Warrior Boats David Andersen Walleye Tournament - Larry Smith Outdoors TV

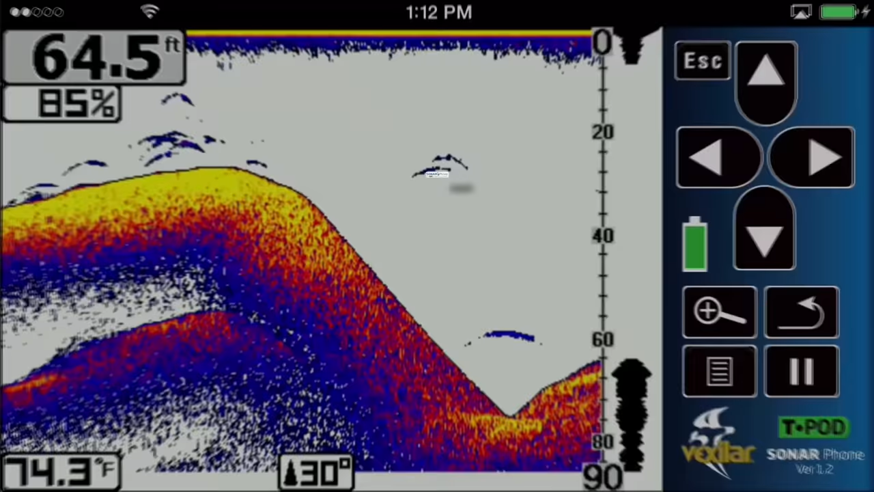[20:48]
On screen: depth 64.5 ft, water 74.3°F
Sonar foam by Vexilar. The world's first smart device sonar.
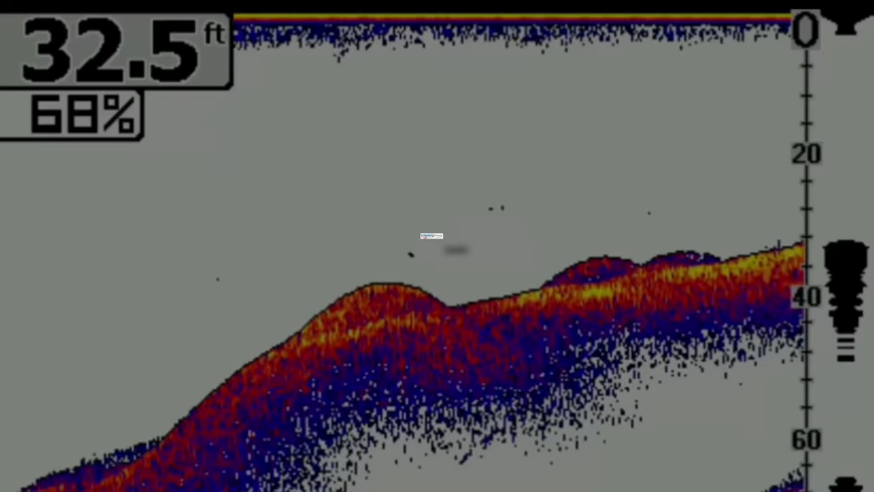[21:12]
On screen: depth 32.5 ft
That's the sonar phone by Vexilar.